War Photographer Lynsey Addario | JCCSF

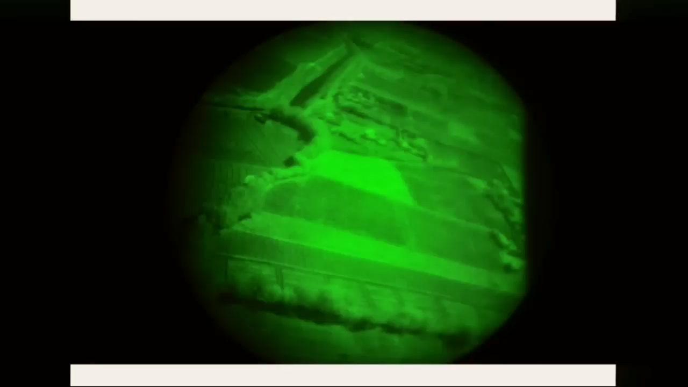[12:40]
And night vision is very difficult to see through and difficult to focus.
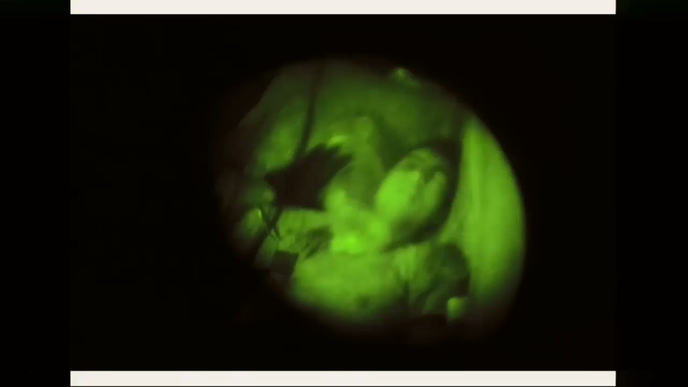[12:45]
So I was trying to focus, and they loaded a young man onto the aircraft.
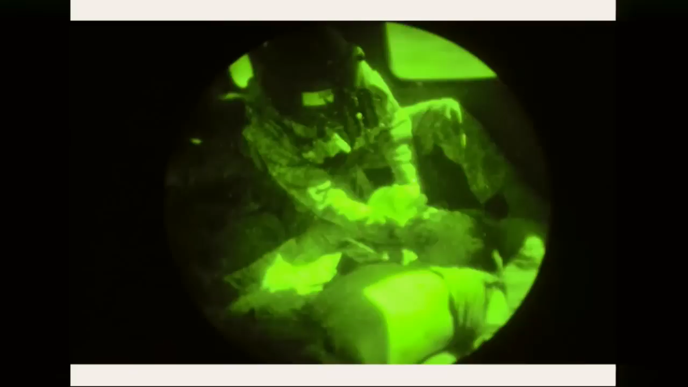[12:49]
And they were trying to resuscitate him. And I was just trying to shoot through my camera, through the night vision goggles. And they brought him to a field hospital.